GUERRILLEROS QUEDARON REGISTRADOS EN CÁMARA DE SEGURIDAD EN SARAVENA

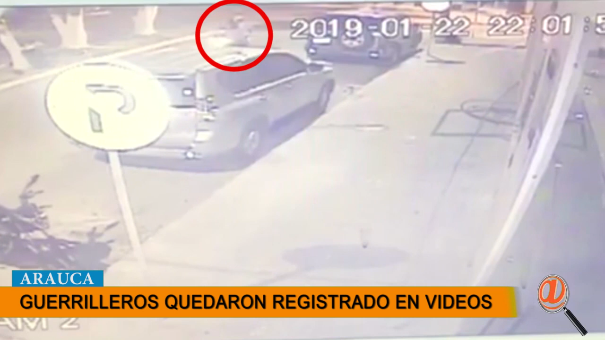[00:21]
Al escucharse la detonación de inmediato, la Policía Nacional reacciona y logra dar de baja a los dos guerrilleros que habían lanzado el artefacto explosivo y que se movilizaban en una motocicleta.